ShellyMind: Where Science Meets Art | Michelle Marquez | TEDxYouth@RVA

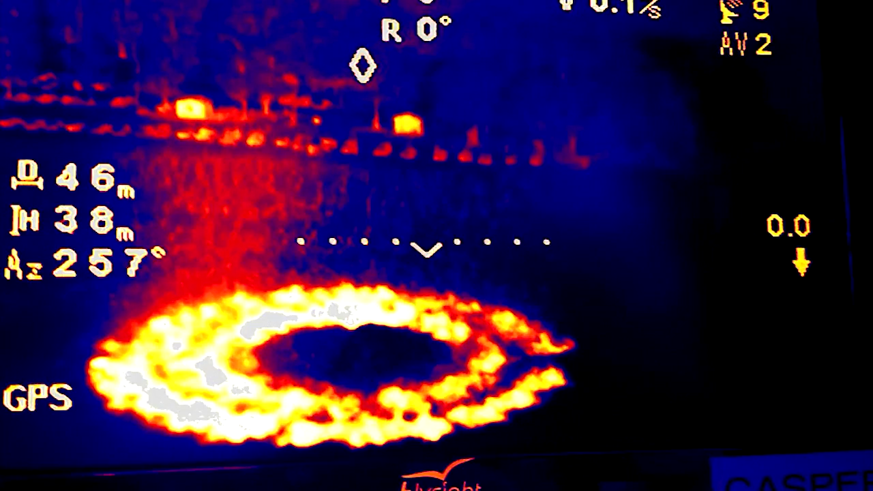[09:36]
So it would be a heat gradient over the original ring on the ground.